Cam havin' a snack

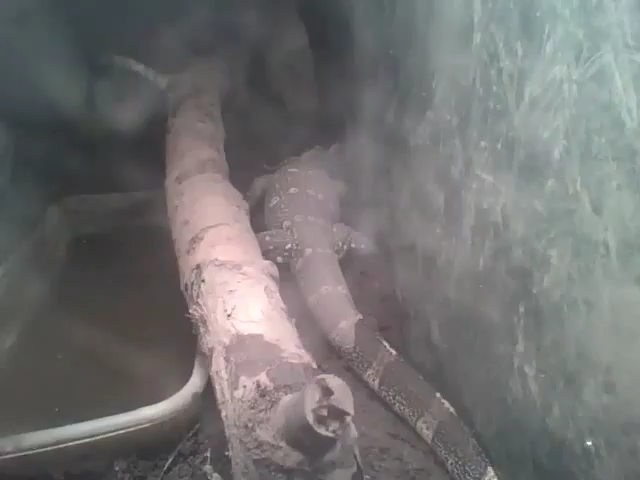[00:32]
She's got mud all over her glass. Good stuff Cam? That's probably the biggest rat you've ever had.